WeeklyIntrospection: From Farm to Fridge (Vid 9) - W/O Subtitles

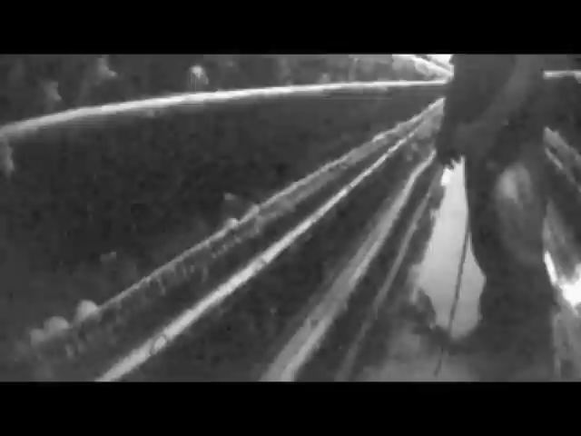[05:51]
Undercover investigations at egg farms from coast to coast have revealed a culture of cruelty and neglect,
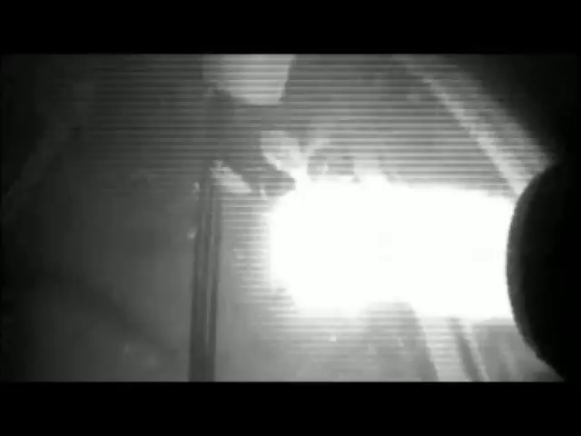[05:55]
including workers stomping on birds, throwing live hens on dead piles and in trash cans,
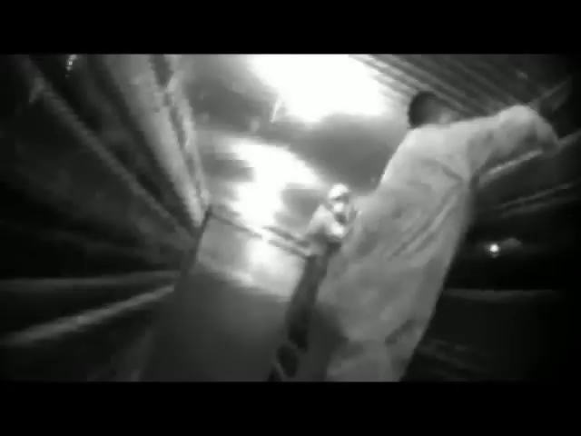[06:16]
carts where they are painfully suffocated with carbon dioxide.